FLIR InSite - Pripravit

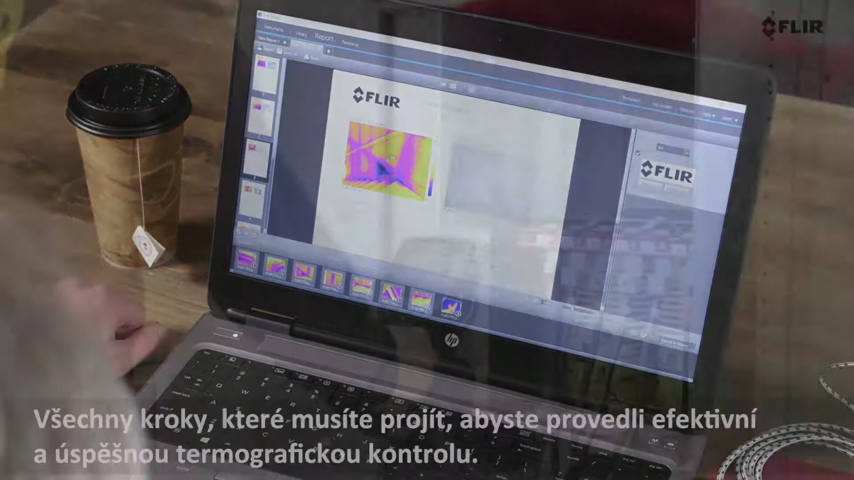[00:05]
All steps that need to happen for you to run an efficient and successful thermal inspection.
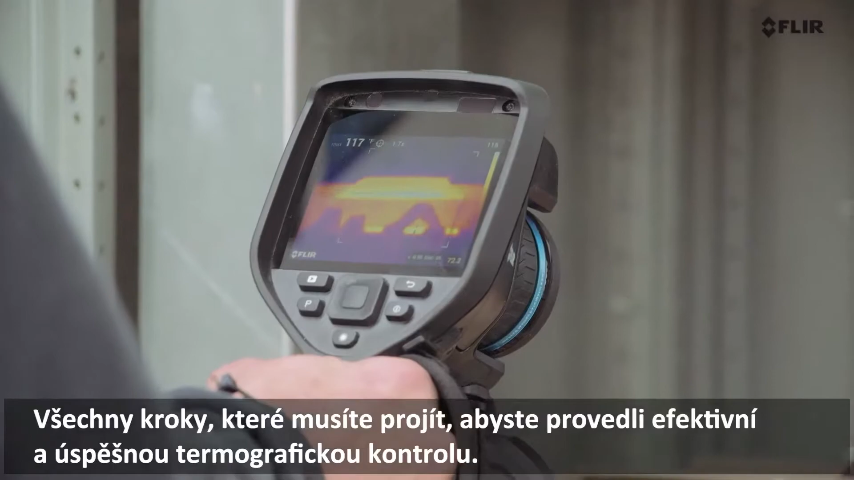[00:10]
But you can fast-track these steps when your clients are all organized through FLIR Insight.